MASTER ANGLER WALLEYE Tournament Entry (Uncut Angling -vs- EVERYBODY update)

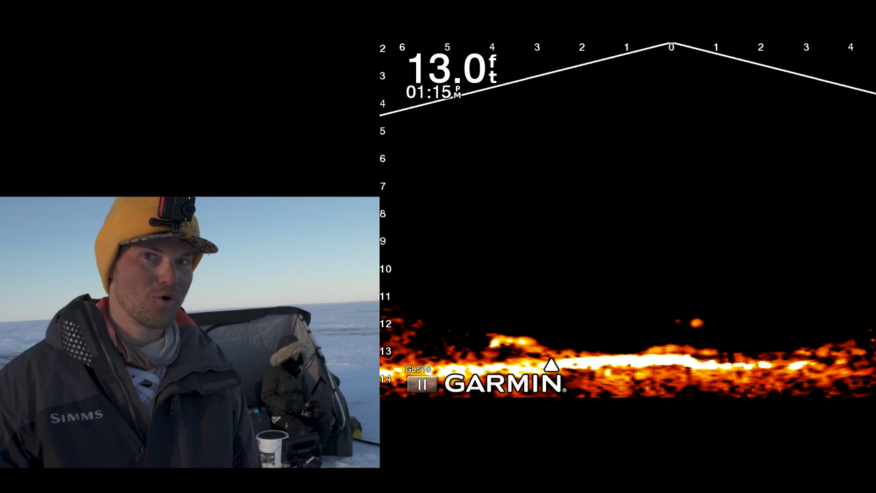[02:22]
On screen: depth 13.0 ft
We're both using Panoptics live scope, and Michelle got an awesome strike that we were able to record of the fish coming in. And the first time it came in, it kind of slashed across at the bait.
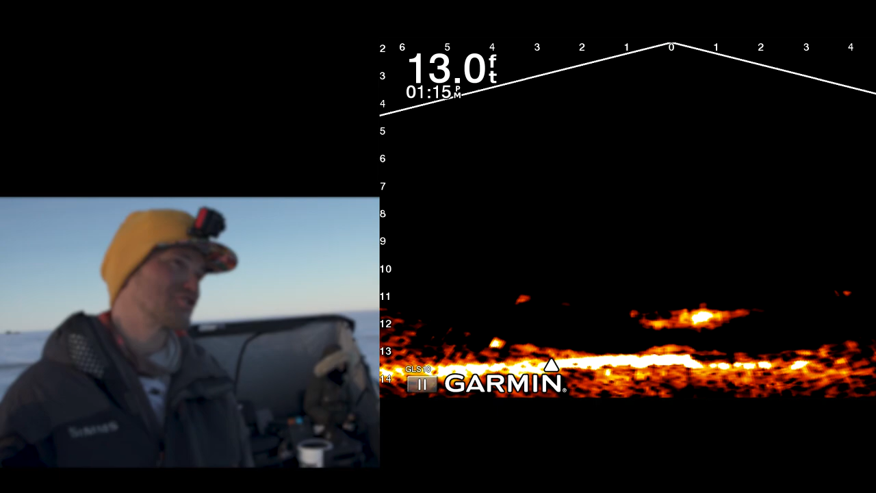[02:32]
On screen: depth 13.0 ft
And she said she had a bite. I didn't believe her, of course, but we saw it on the recording later, and then it whipped around and ate her again. And it's just like so awesome, obviously, to see that footage of the fish shaking and twirling underneath.
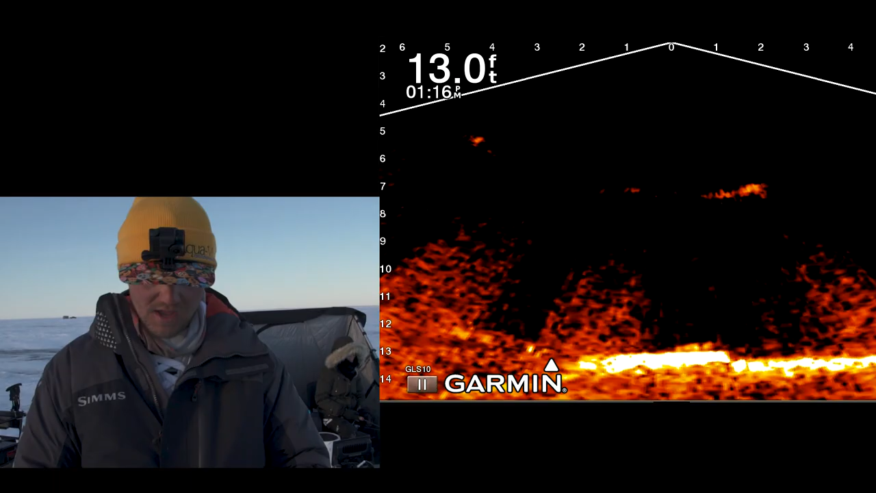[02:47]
On screen: depth 13.0 ft
Also for electronics, I've got the Angler's Edge mapping for Lake Winnipeg, which right now is only available for Lawrence.